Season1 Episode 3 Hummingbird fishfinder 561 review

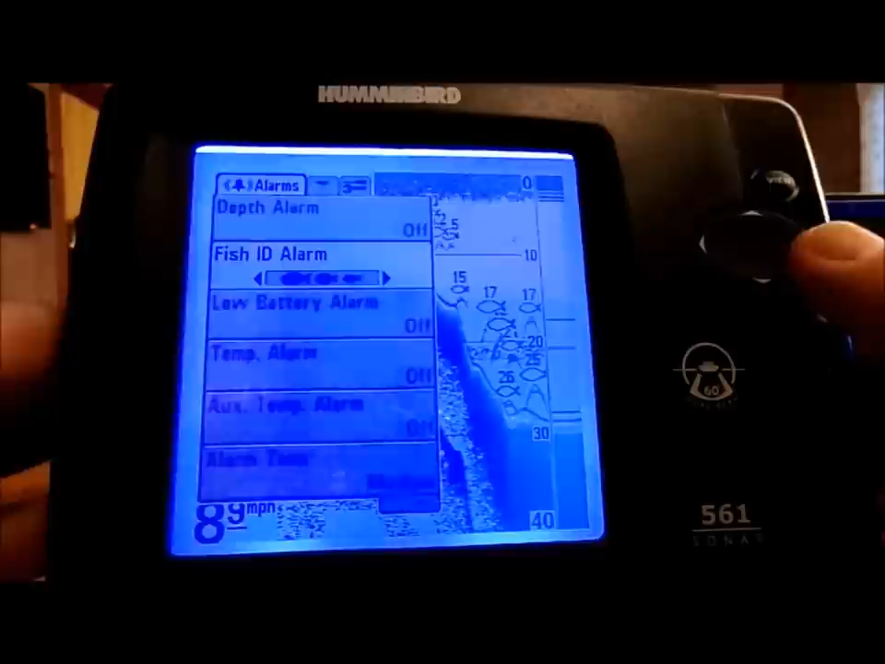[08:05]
So, every time a small, medium, or large fish is picked up on the sonar, it's going to send out an audio alert. All right. Now, you can adjust this to where you're only detecting medium and large, and you can detect it to where you only detect large fish.
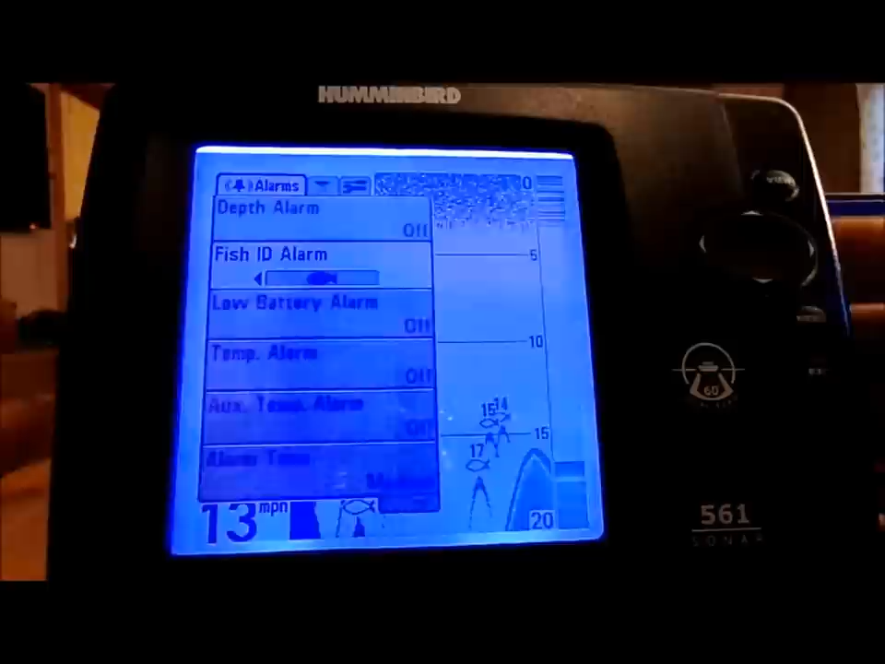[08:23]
So, the sonar will only audio alert you when it picks up a large fish like it's doing currently right now.
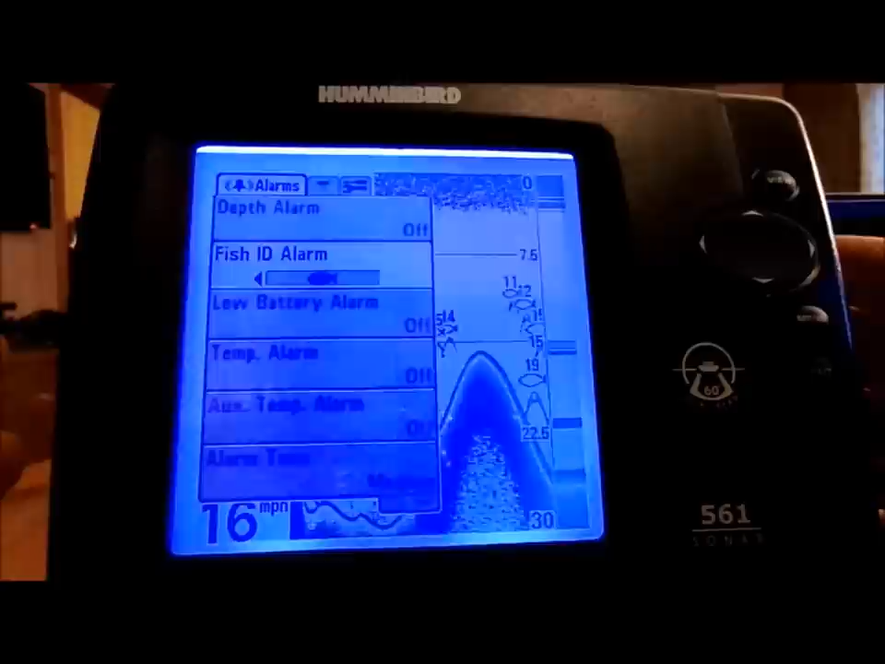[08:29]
On screen: speed 16 mph
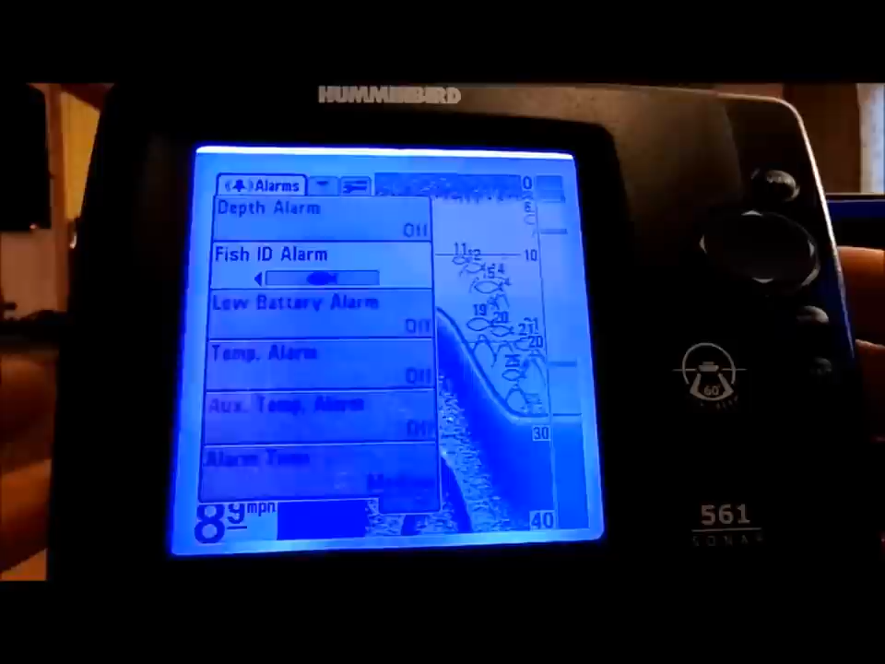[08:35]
This is a real nice idea, how you can experiment with this,
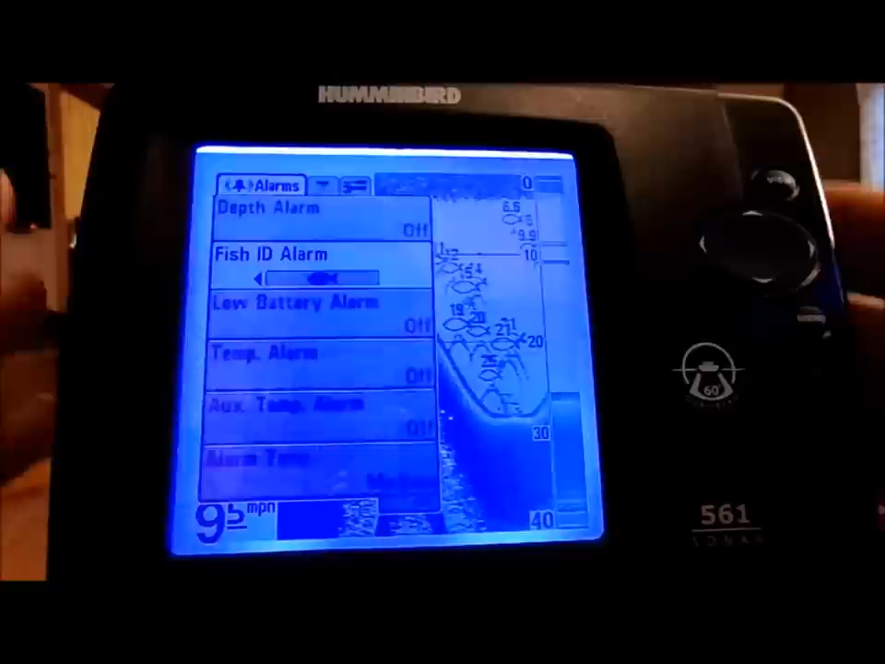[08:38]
get a real good feel for it before you take it out there on the water, and proceed to try to figure everything out there.
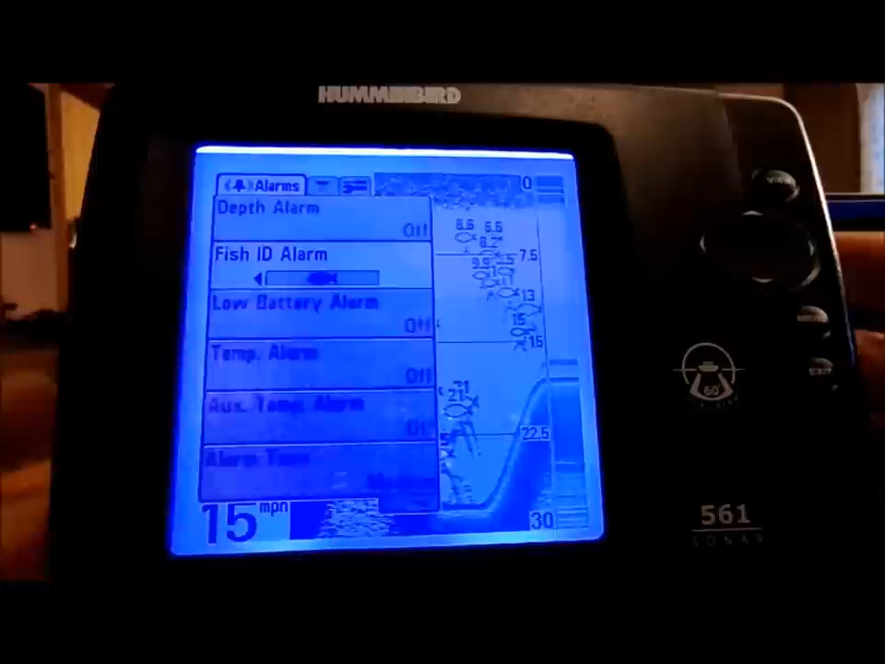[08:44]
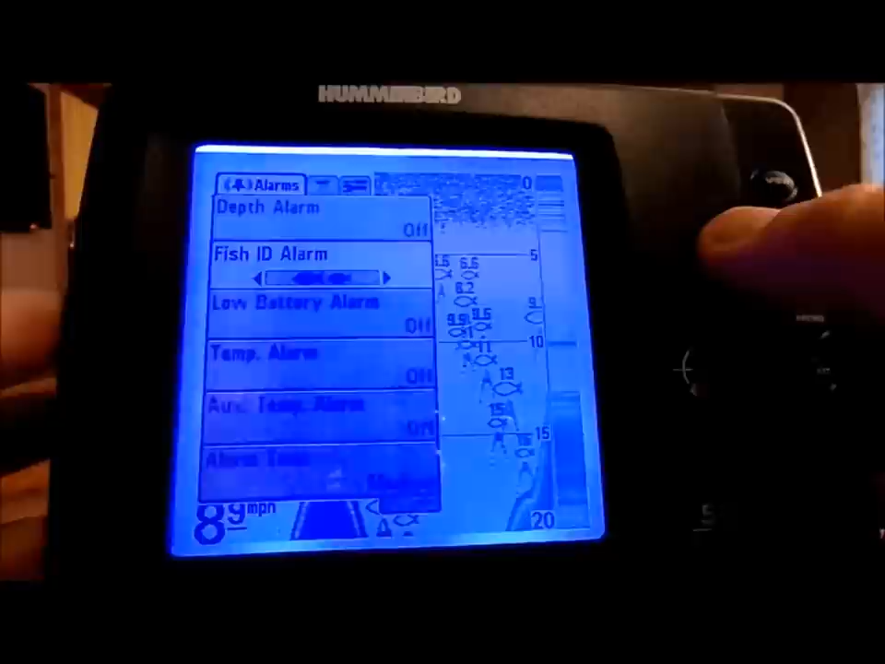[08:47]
On screen: speed 8.9 mph
For, you know, your battery alarm, when your battery gets down to a certain amp, it'll send off a little audio alarm, letting you know your battery's starting to get low, however you want to have it set at.
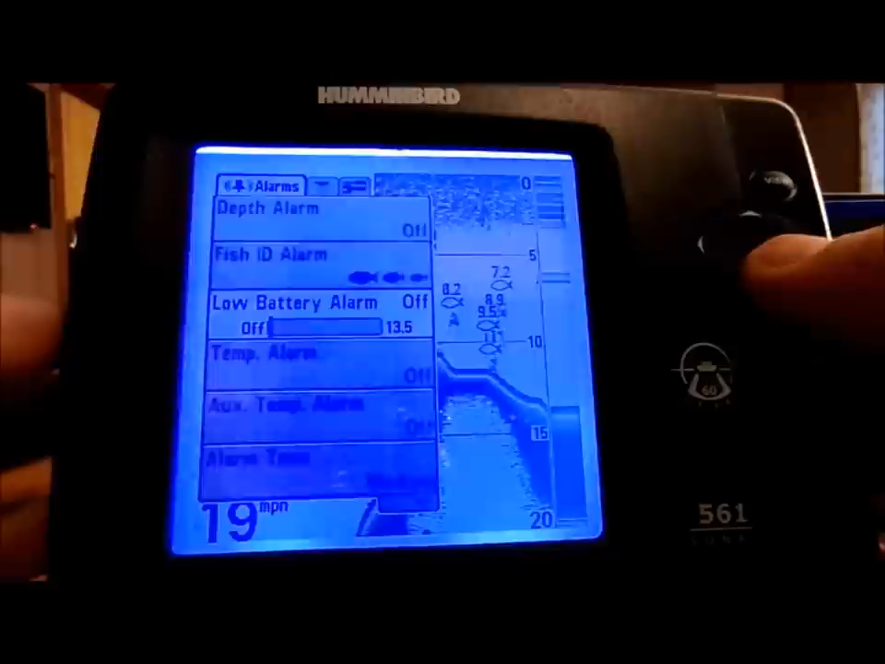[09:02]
On screen: speed 19 mph
Your temperature alarm, that is the water temperature. I, you know,
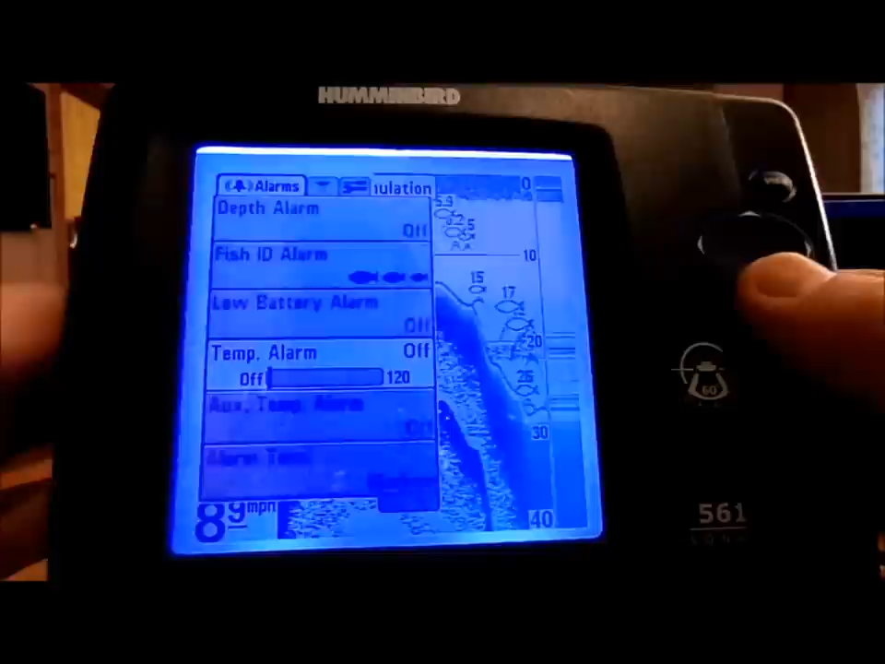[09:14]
I don't think you really need to worry about it too much unless you're trying to scour an area for a particular fish.
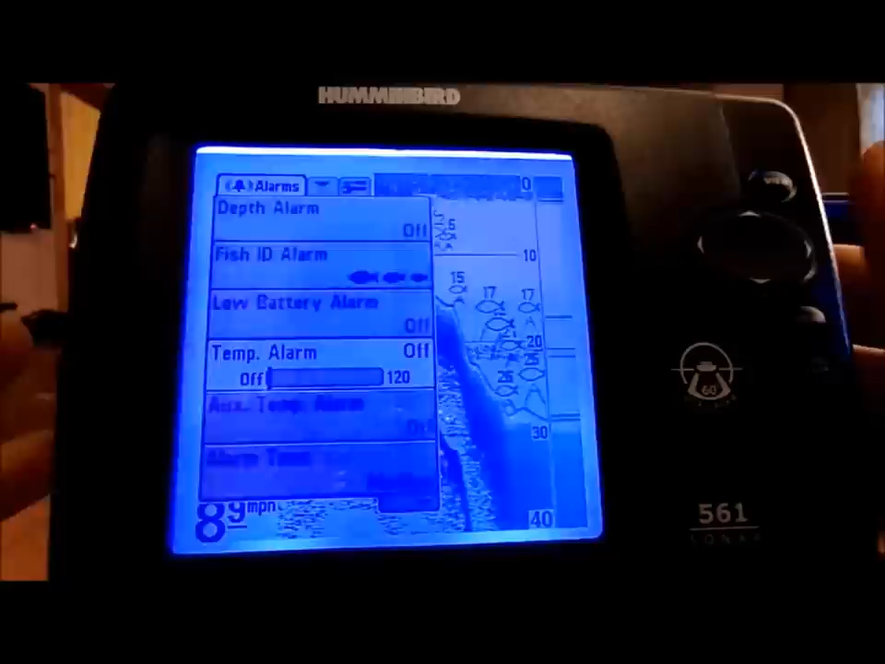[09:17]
It's going to be into a warmer or possibly a colder body of water within the lake.
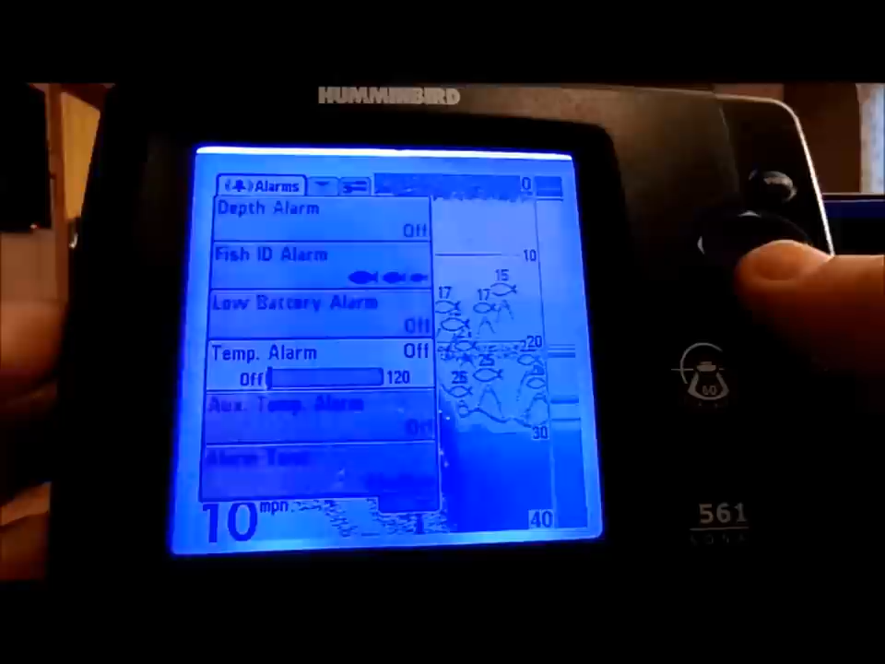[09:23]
On screen: speed 10 mph
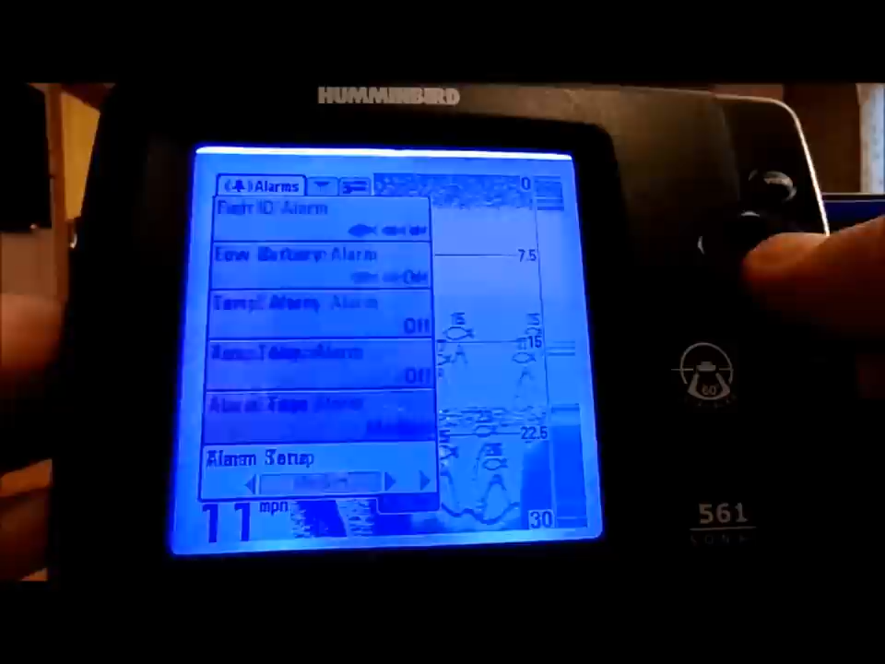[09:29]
On screen: speed 11 mph
And you can adjust your alarm tone.
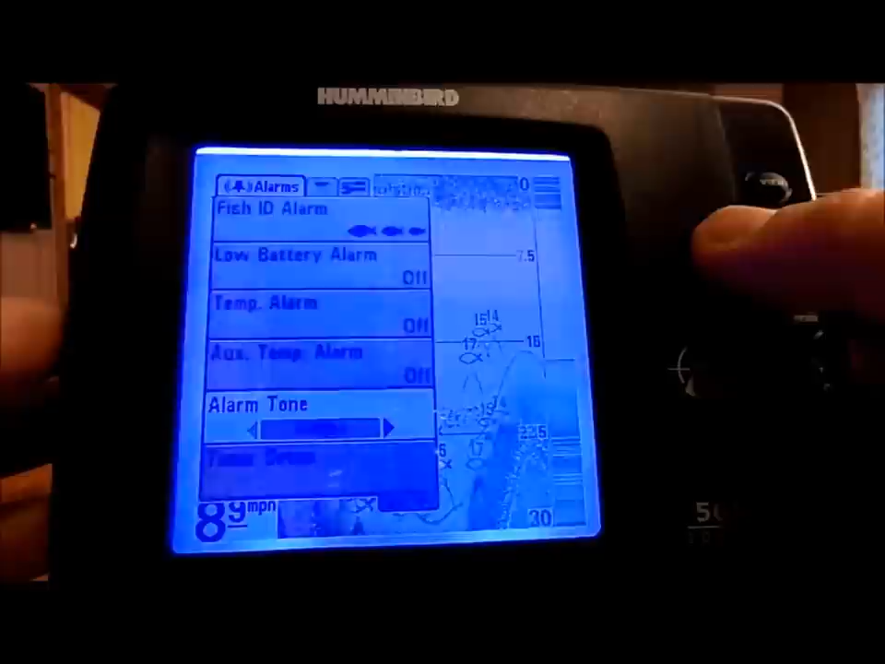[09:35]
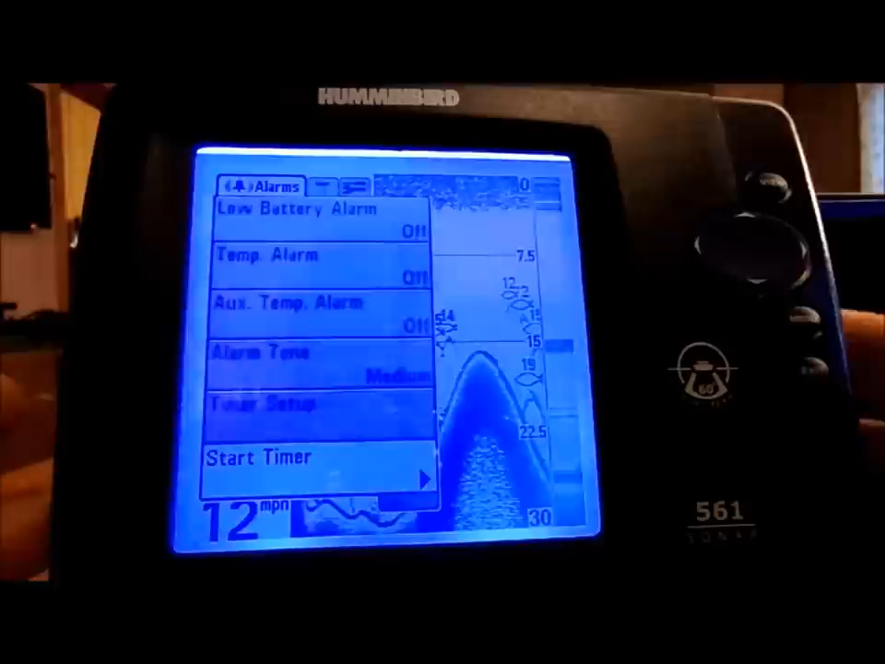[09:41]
And then timer setup, basically, the timer setup is, it's there, you can start the timer.